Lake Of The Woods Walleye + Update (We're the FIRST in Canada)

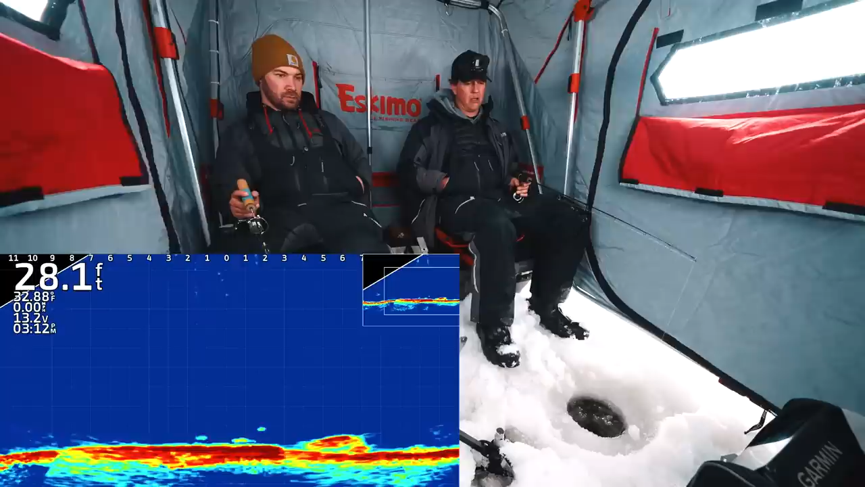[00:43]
On screen: depth 28.1 ft
be small oh hello oh oh okay it might have been small wow that fish is dirty oh
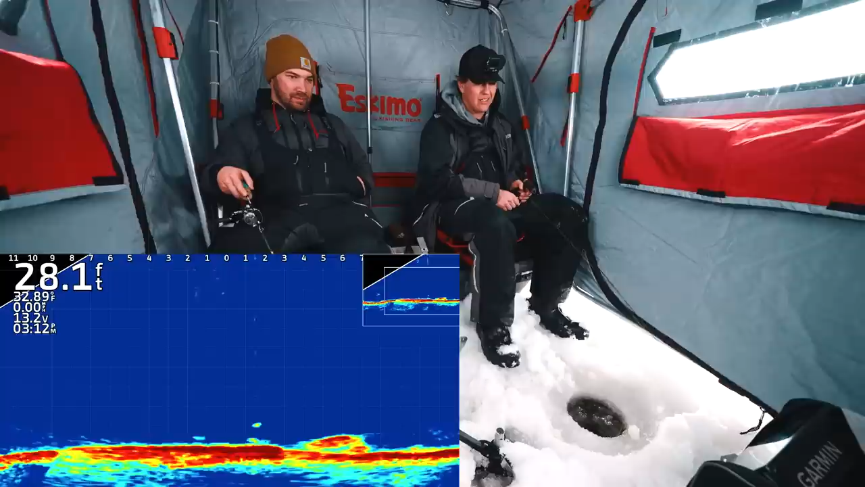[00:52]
On screen: depth 28.1 ft
now he's coming up for Ben we're uh just off the edge of a hump about 30 feet of water you got him and we're on it's my first time on lake of the woods this year believe it or not this is Ben's first time on lake of the woods this winter too it is
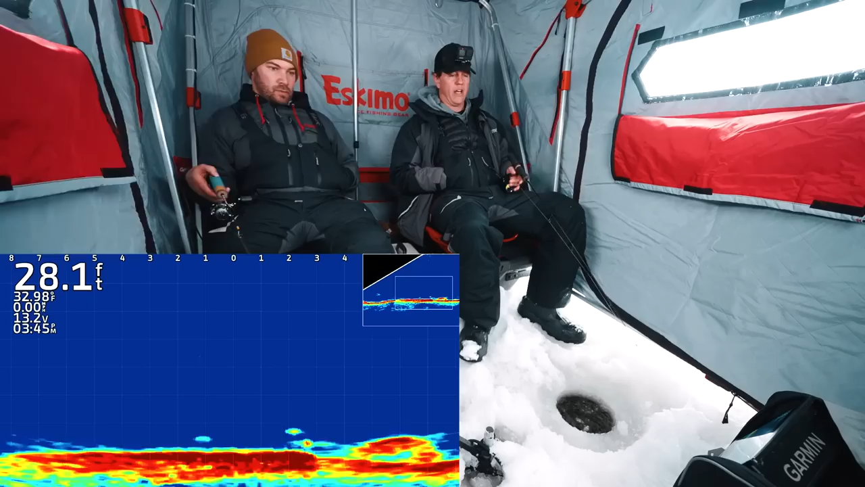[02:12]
On screen: depth 28.1 ft
oh that is big that is a big fish he's coming up hot you got him wow we got a good fish on well it had been quiet and we were like
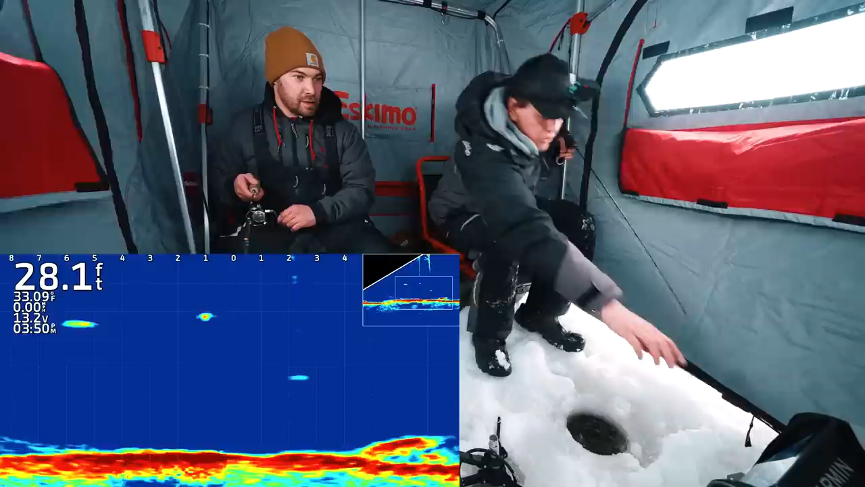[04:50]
On screen: depth 28.1 ft
he's right under the time right now oh that's not a cisco I think that might be something bigger oh let's zoom out of it might not be that big I don't know oh he might be engaging yeah real up I'll get him for now you can catch him I don't care who catches him oh he's on it now he's back to me oh oh you're gonna catch him oh he keeps coming back though maybe white fish oh yeah he's gonna eat now oh he's gonna eat now Ben's on fire look oh spoke too soon it's acting like a white fish I think this is
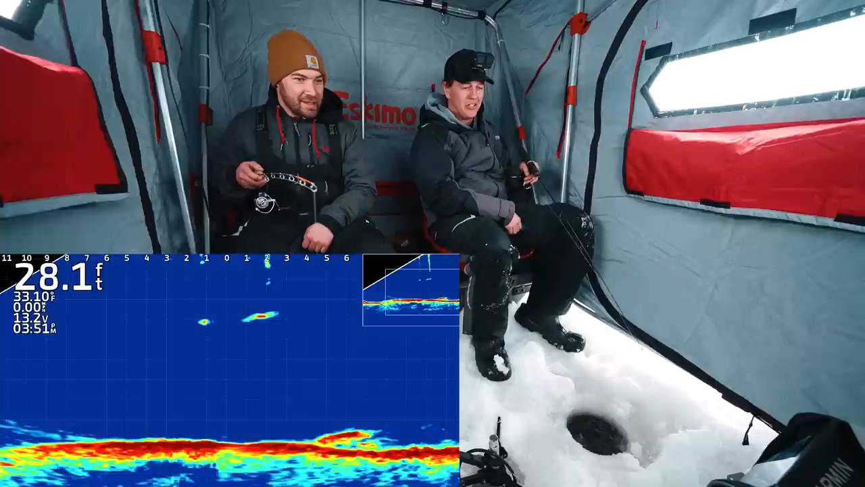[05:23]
On screen: depth 28.1 ft
hilarious he goes from mine to yours but he's definitely more zoned in on yours right here right here oh oh there we go he's vertical on it oh oh come on oh you
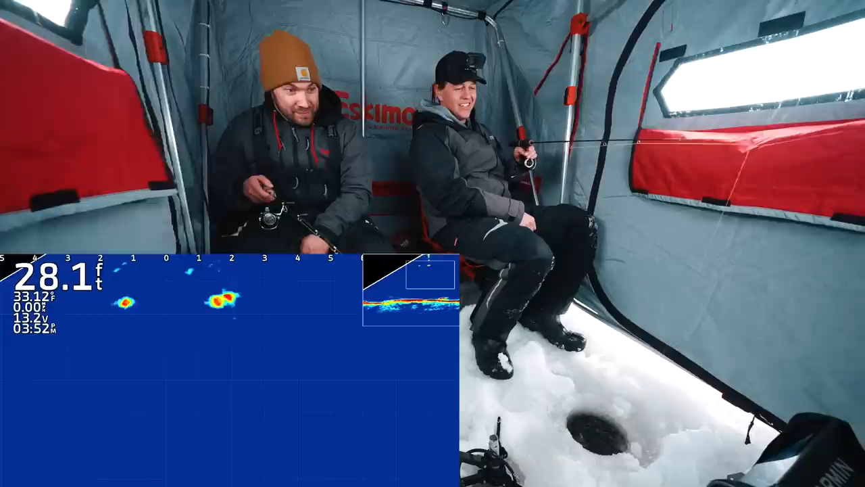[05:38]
On screen: depth 28.1 ft
can almost look down the hole and see him honestly you should look down the hole right now looking like a couple dummies I could try to tie something smaller on very quickly like a tiny dinner bell still there yeah all right he kept him entertained
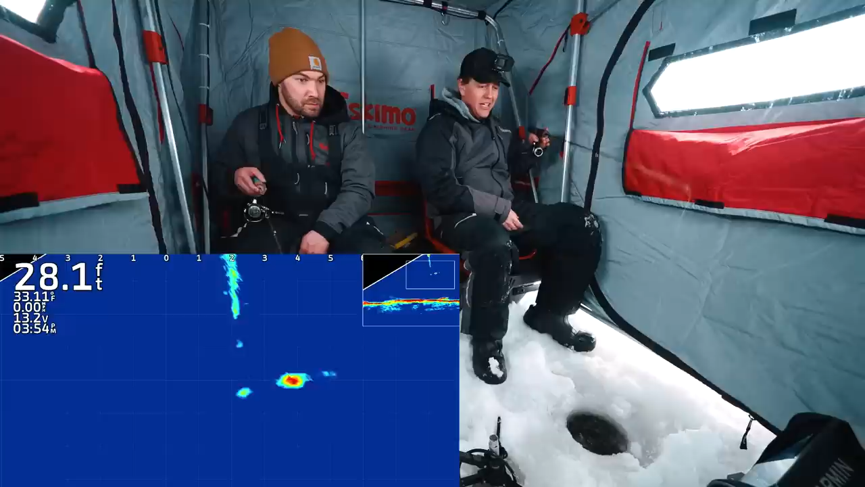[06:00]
On screen: depth 28.1 ft
see if this does it this would be like my go-to for whitefish would be the micro tungsten there we go nice the assist this is gonna do it I know this baits can do it oh you just kissed it this is hilarious oh come on there
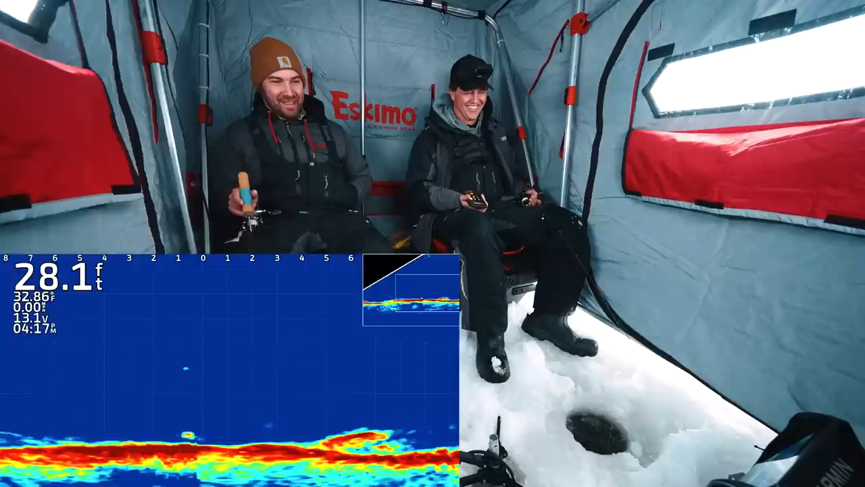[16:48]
On screen: depth 28.1 ft
yeah there's a big big mark sorry one second Josh oh every time we talk to Josh who that was a good-sized fish just slithering on the bottom I don't know if we should leave hopefully Ben's first fish was like an almost 24 inch walleye so that's pretty nice there never mind he caught one small one second so he got one small one I caught a Cisco oh
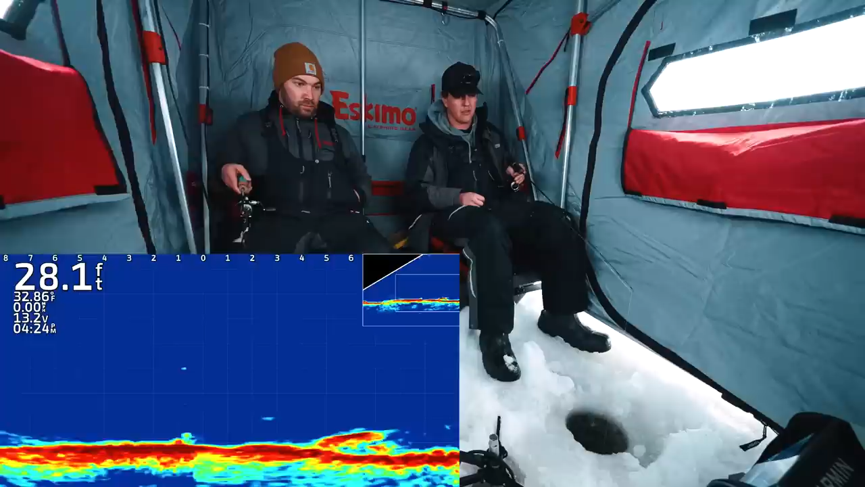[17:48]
On screen: depth 28.1 ft
oh there's a fish coming Josh what do I do catch him I got him hook up it's really small Josh all
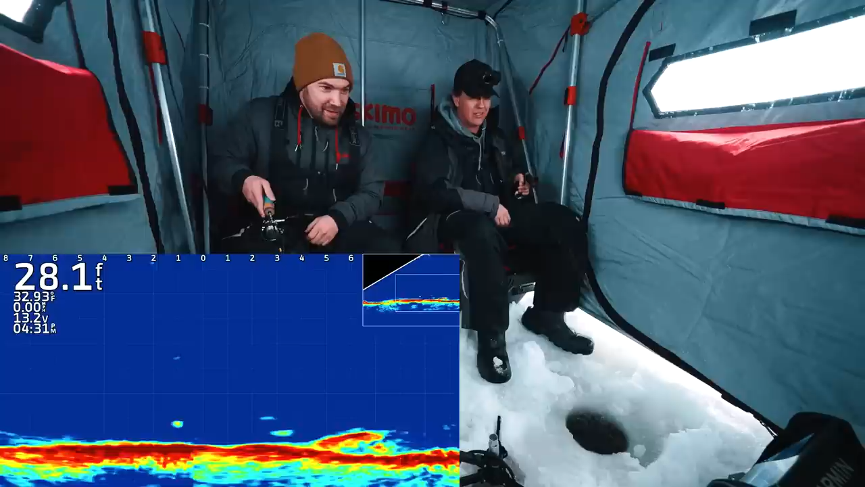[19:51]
On screen: depth 28.1 ft
we keep talking about moving we got a nice small walleye coming in oh oh just went behind the boulder to sulk 25 to 30 is kind of a confidence depth on Lake of the Woods you obviously can catch them deeper you can catch them shallower if you catch them deeper probably
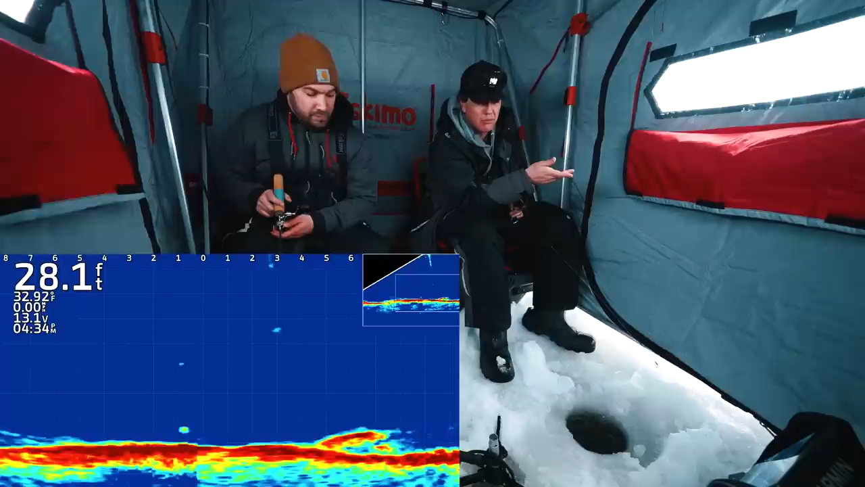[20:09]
On screen: depth 28.1 ft
shouldn't be releasing them because they I mean they can suffer from barrel trauma I've definitely seen fish caught deeper swim away but I've also seen you know fish caught deeper their eyeballs popping up their stomach popping out so come on baby oh he's coming to you he wants the tungsten wants the tungsten oh ouch
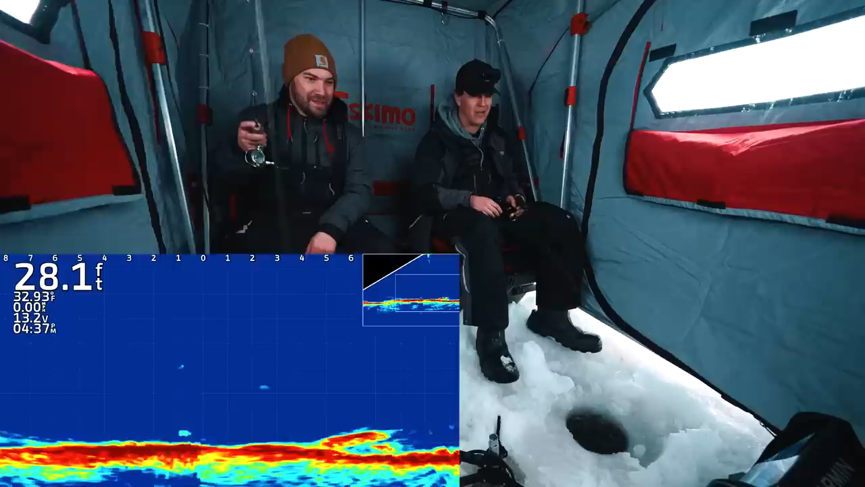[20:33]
On screen: depth 28.1 ft
yeah that was like so quick you know it's like how are you supposed to feel like I got wrong I think he'll come back I feel like you probably did get robbed I think there's a fish on the bottom look at this
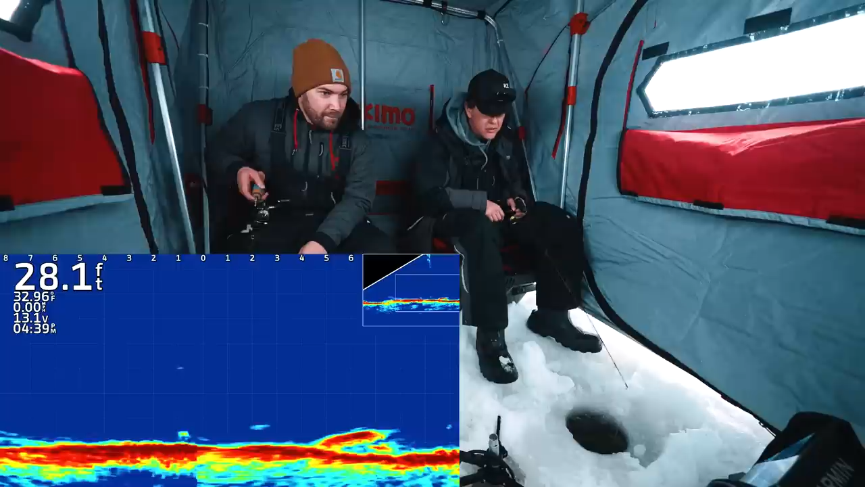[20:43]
On screen: depth 28.1 ft
under you there's some weird flickering happening I see that right between us oh did I get you oh you can see you're coming up